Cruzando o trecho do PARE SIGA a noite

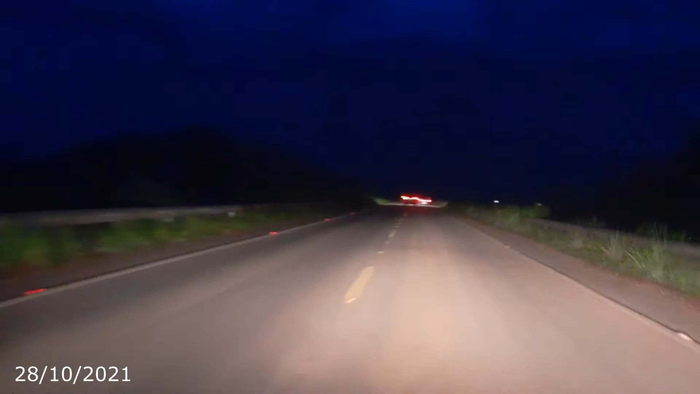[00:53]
E é o que nós vamos mostrar para você que nos acompanha aqui nesse vídeo. Estamos nos aproximando aqui da ponte. Aquela ponte que nós mostramos no vídeo passado, ela já foi, já teve o, as cabeceiras aqui já foram asfaltadas. Vamos mostrar para vocês agora aqui, ó.
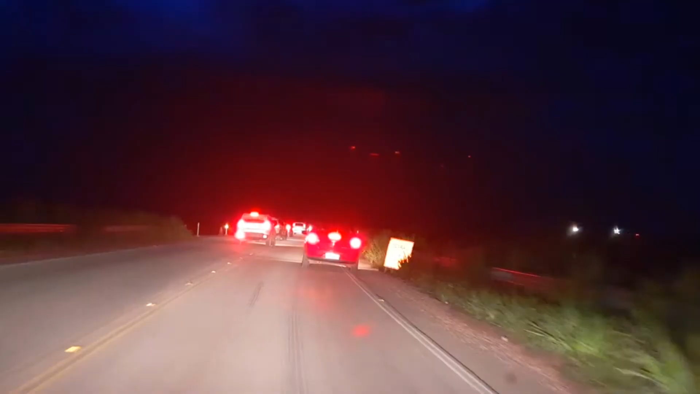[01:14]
Está confuso aqui pessoal, ó, está confuso porque tem os cones, né? E as pessoas não sabem se é pela balsa ou se é pela ponte. É pela ponte. Ó, aqui já é o asfalto novo, aquele trecho que nós mostramos para você.
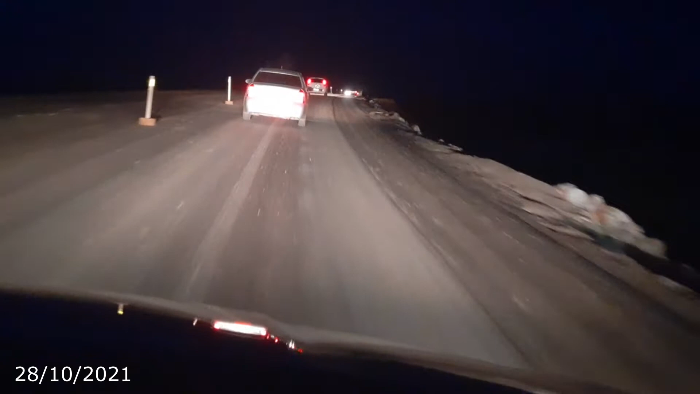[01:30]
É, aquele trecho na cabeceira da ponte, as máquinas trabalhando, enfim, já está asfaltado aqui a cabeceira da ponte. A ponte foi elevada, né? Ó, está vendo? Ó, vamos começar a passar agora em cima da ponte. Está aqui, ó. Antes estava passando por cima daquela balsa, lembra? Que estava ancorada ali no rio, aquele transtorno todo. Agora não, então, a travessia desse trecho aqui em obras, ela já está bem adiantada, né? Você consegue fazer esse percurso aqui em menos tempo.
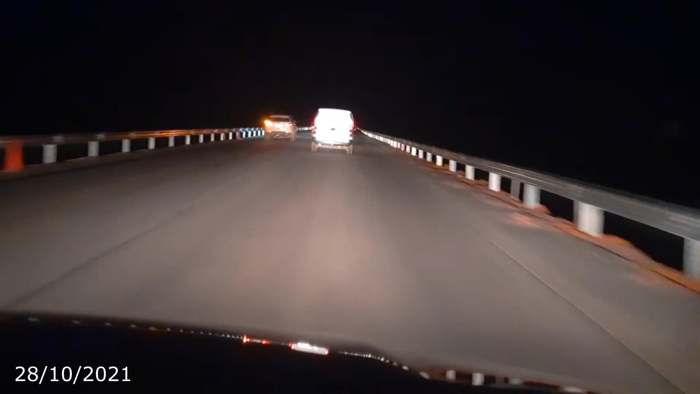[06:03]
o corpo de aterro ser muito alto, por isso as normas exigem a implantação dessas defensas metálicas. É uma barreira de contenção lateral, né, caso o carro venha a perder o controle, o motorista venha a perder o controle do veículo, tem essa proteção lateral aqui, que é chamada de defensas metálicas.
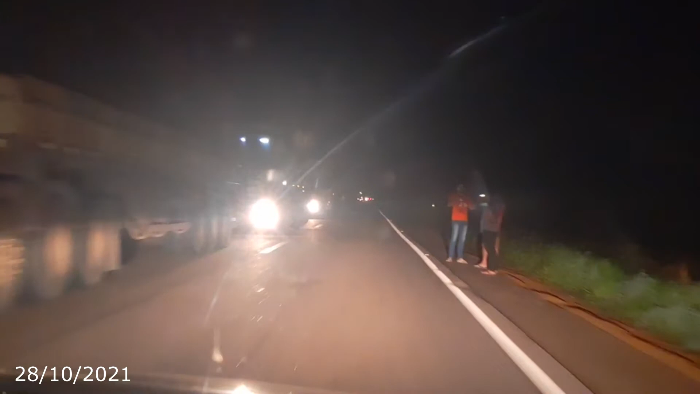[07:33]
Esses caminhões parados aqui, aguardando a vez de passar para seguir viagem rumo a Porto Velho, porque o nosso destino aqui é a ponta do Abunã. Nós estamos vindo da capital, sentido a ponta do Abunã, e esses veículos que estão parados aí e são veículos que seguem no sentido contrário ao nosso. Estão aqui aguardando a vez deles passarem, né. Daqui uma meia hora, 40 minutos, eles devem estar liberados para seguirem viagem.